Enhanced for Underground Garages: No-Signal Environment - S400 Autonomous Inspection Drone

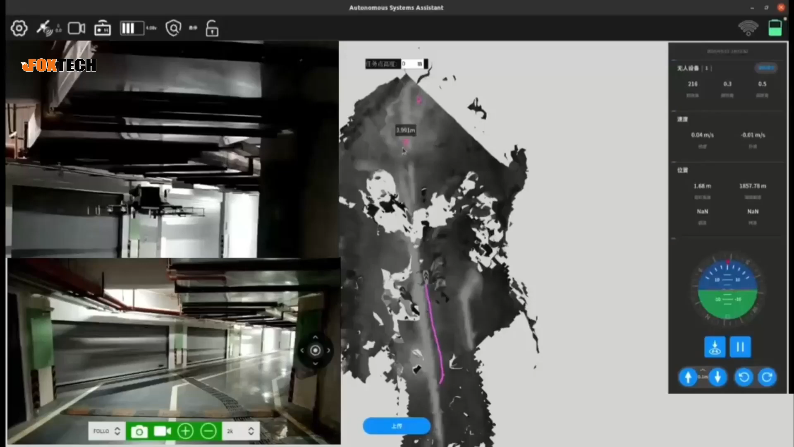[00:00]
We have developed and designed a fully autonomous Flying Aps 400 that can autonomously plan paths, control, navigate the three-dimensional space,
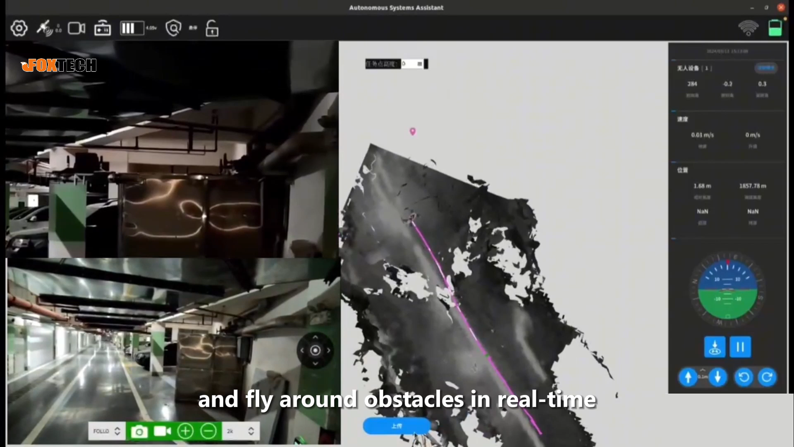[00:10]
and fly around obstacles in real time in a strong electromagnetic interference environment without satellite signals.
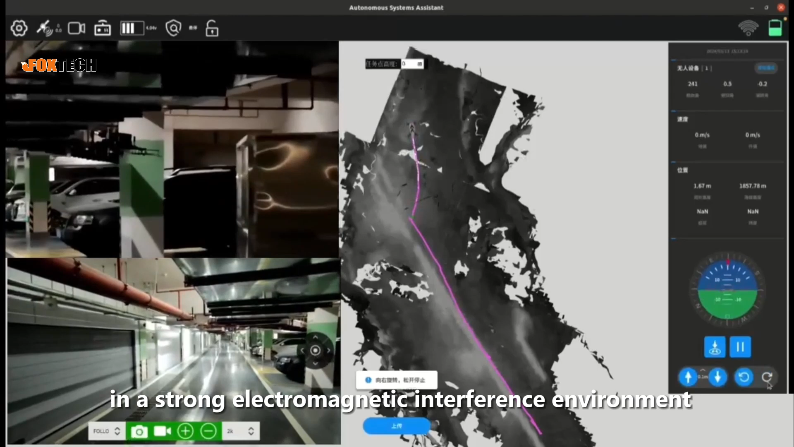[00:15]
Using this drone you can carry out autonomous
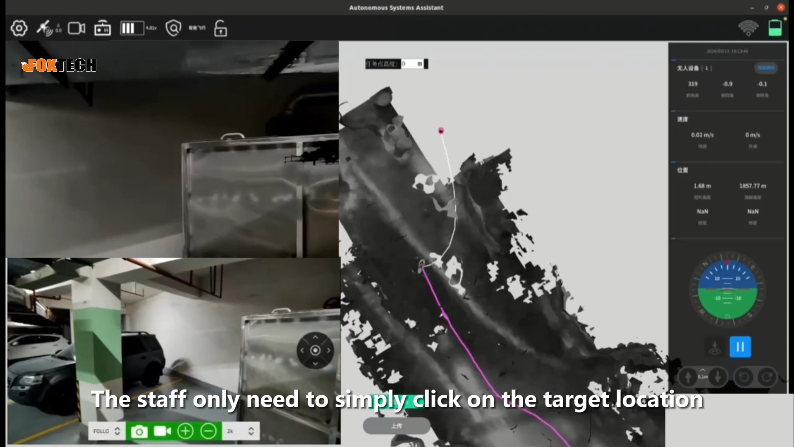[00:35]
The staff only need to simply click on the target location on the screen of the develop
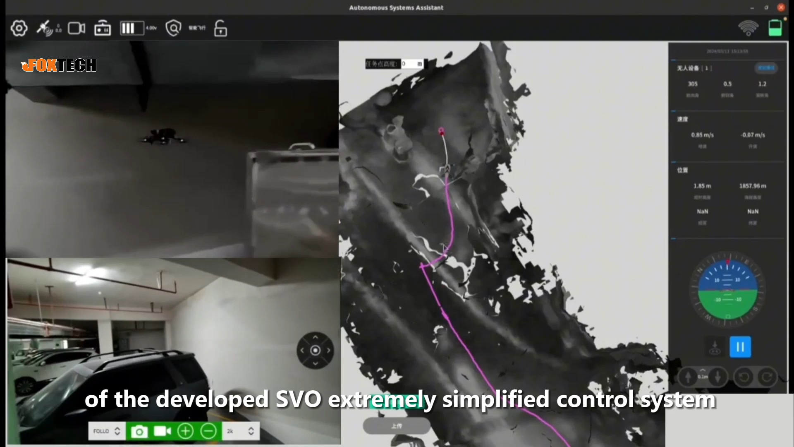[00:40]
SVO extremely simplified control system and the 400 drone can
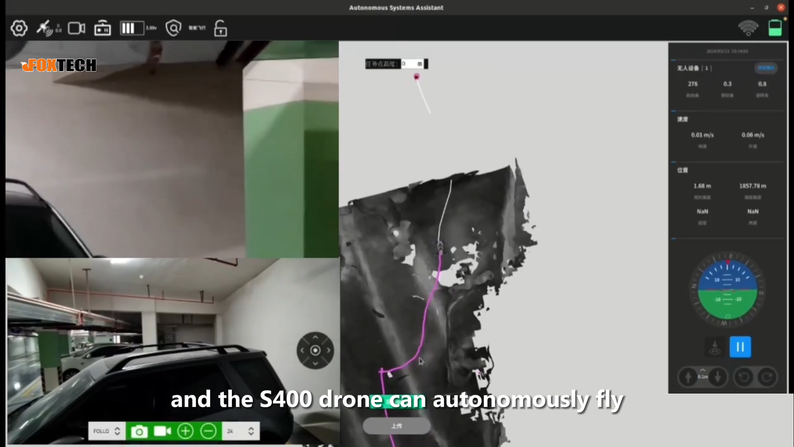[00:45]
autonomously fly to the target location to carry out work.
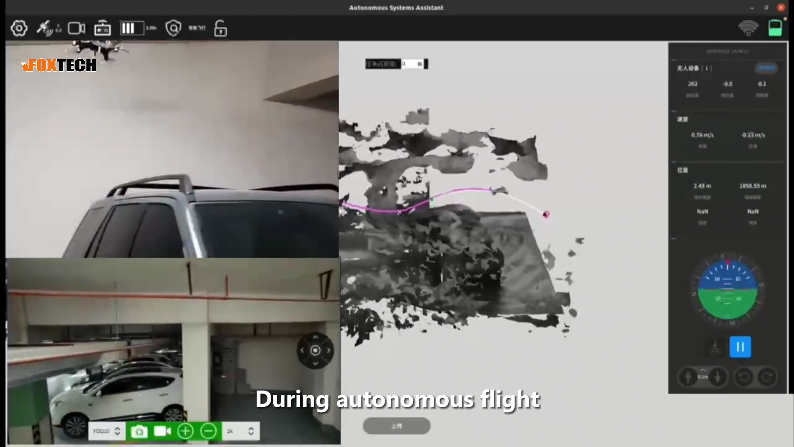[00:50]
During autonomous flight it can easily pass around various obstacles such as load-bearing columns,
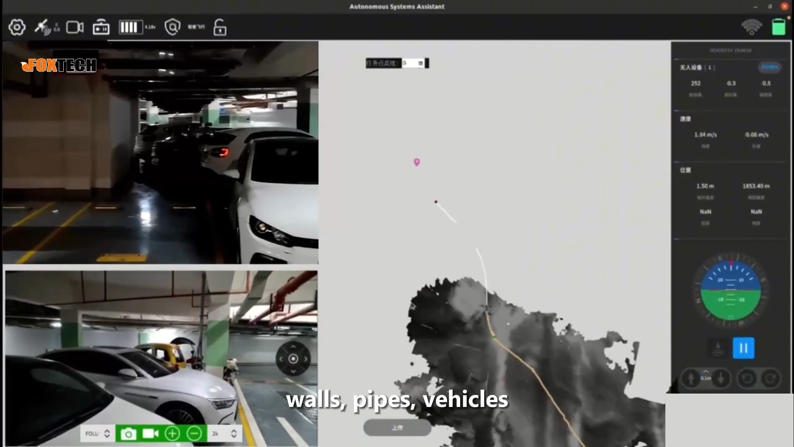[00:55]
walls, pipes, vehicles, and pedestrians helping garage managers to perfectly complete
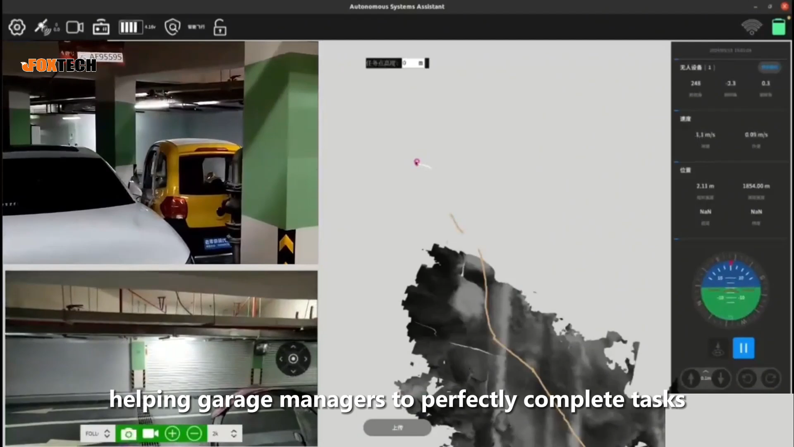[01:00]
tasks such as inspections and information collection. Thank you. You